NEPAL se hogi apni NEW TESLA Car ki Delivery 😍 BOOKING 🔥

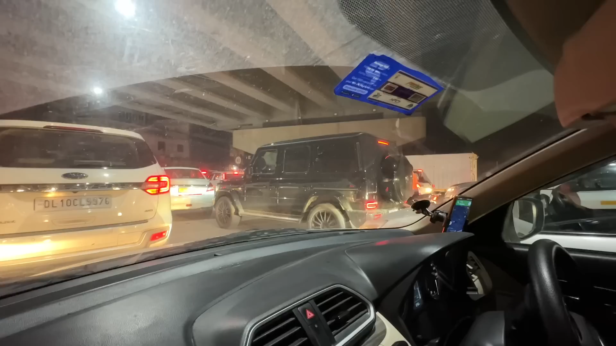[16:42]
भैया आपको पता हम यही वाली गाड़ी लेने का सोच रहे हैं कि ये वाली गाड़ी हमें लेनी है।